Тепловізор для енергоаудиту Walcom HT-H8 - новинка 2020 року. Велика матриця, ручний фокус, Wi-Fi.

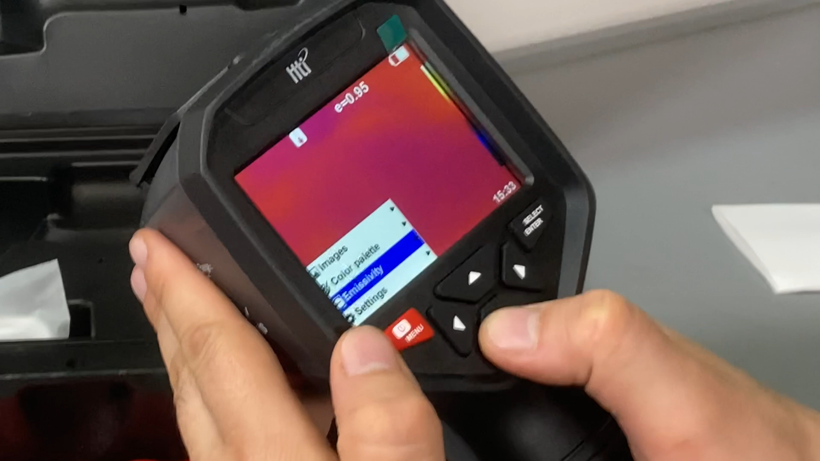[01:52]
налаштування коефіцієнту емісії та безпосередньо сервісні настройки. Перейдемо до меню. В вкладці картинки, ви можете подивитися картинки, перехід по меню можна здійснювати стрілками, що дуже зручно. Коефіцієнт емісії та кольорові палітри налаштовуються також легко. Прилад має кілька кольорових палітр, загальний спектр відтінки розжареного
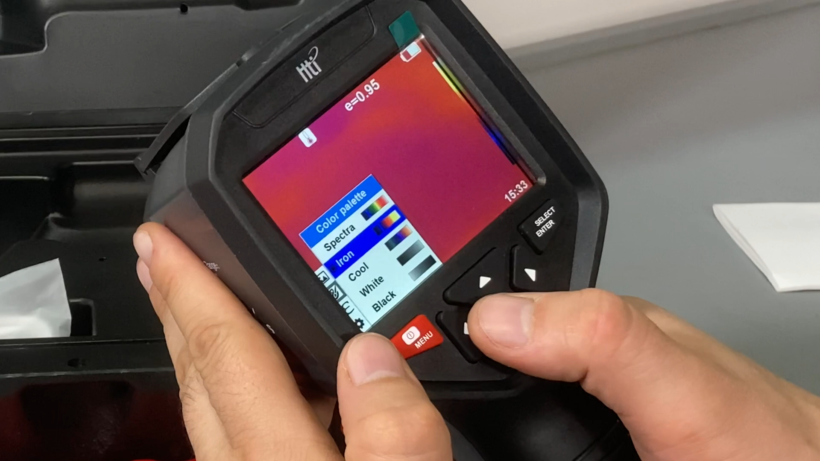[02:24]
залізу та літра для дослідження холодних приміщень, яке називається кул. А також є чорно-білий та біло-чорний формат.
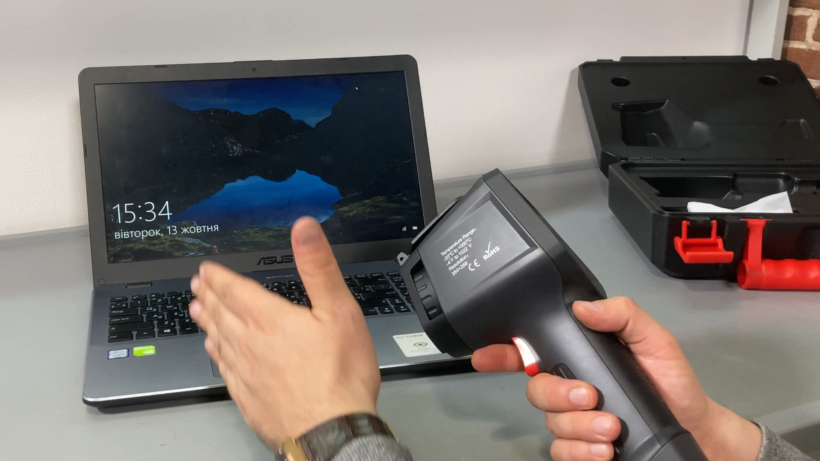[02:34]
Для демонстрації ми взяли ноутбук, який кілька хвилин працює.
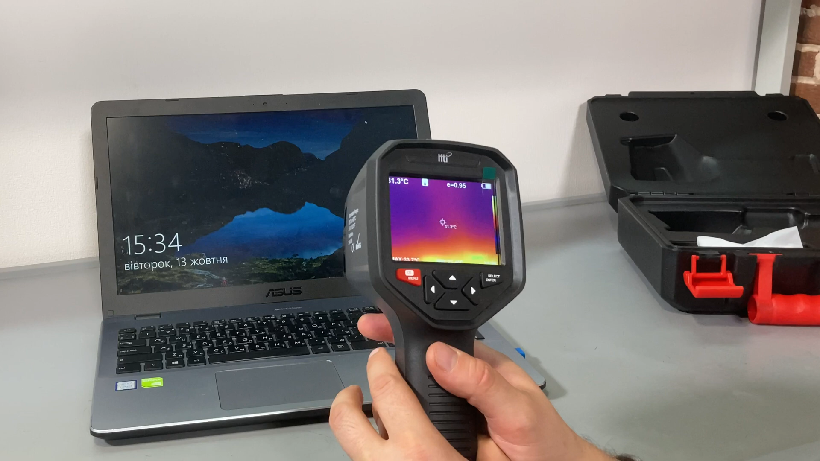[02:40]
І зразу нам на картинці видно найбільш нагріті місця даної машини. Тобто це місце розташування підсвітки дисплею. Також легко здійснювати фото, достатньо натиснути курок та наступним натисненням підтвердити зберігання картинки.
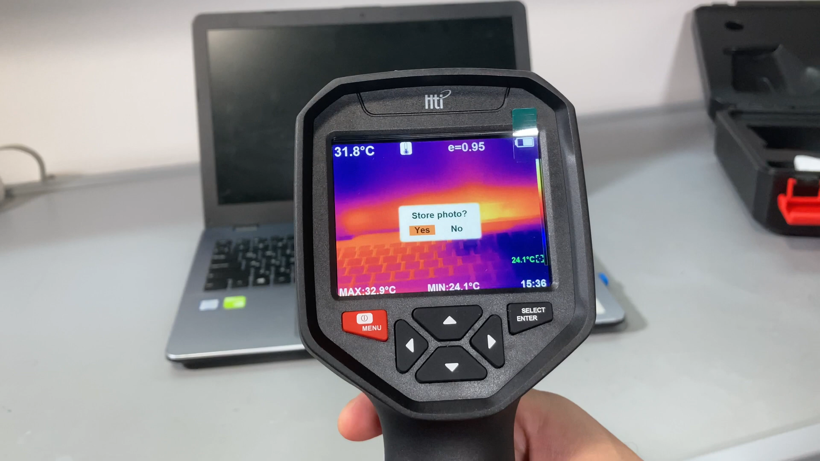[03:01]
On screen: max 32.9°C, min 24.1°C
Дуже зручно шукати витоки тепла та досліджувати джерела нагріву.
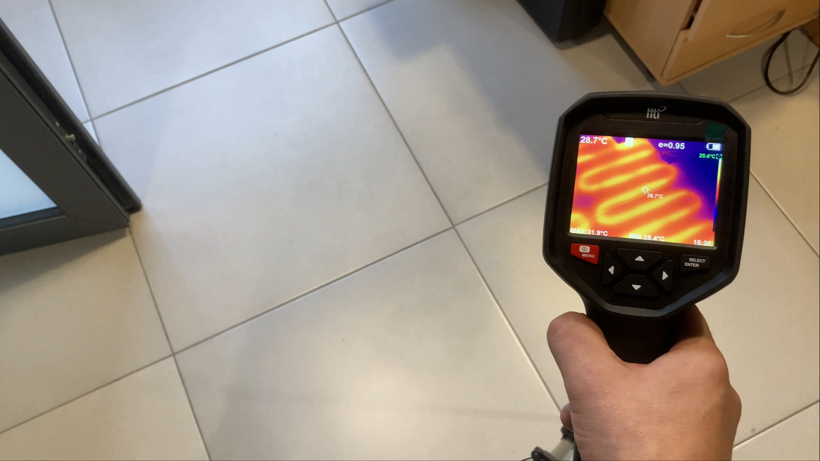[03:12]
On screen: spot 28.7°C
В даному випадку це у нас дослідження теплого полу. Видно, де розташовуються тени, де йде нагрів.
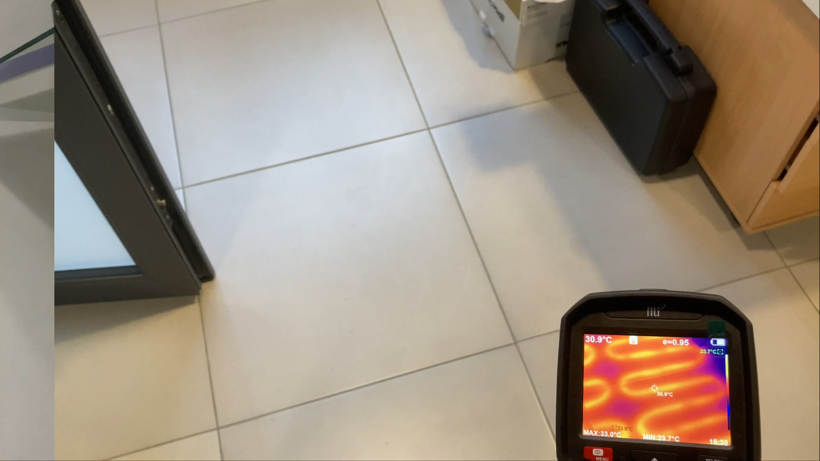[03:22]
On screen: max 33.0°C, min 23.7°C
Також прилад є зручним для дослідження електророзподільчих щитків.
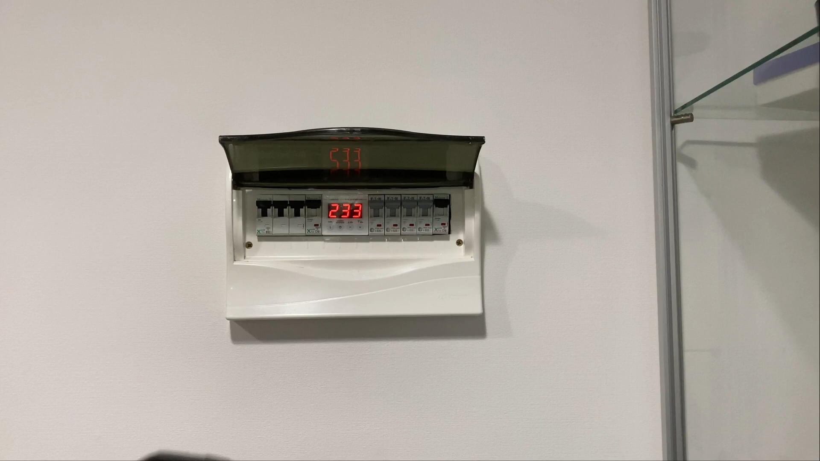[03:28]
Зверніть увагу, в приладі є два маркера, червоний та зелений,
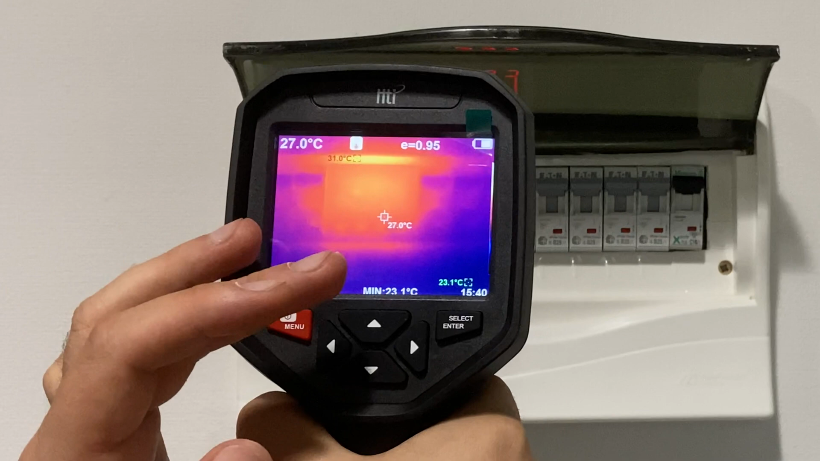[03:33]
On screen: spot 27.0°C, max 31.0°C, min 23.1°C
які показують саму гарячу та саму холодну точку в кадрі. Зробимо знімок. Прилад можна підключити по Wi-Fi до ноутбука чи телефона,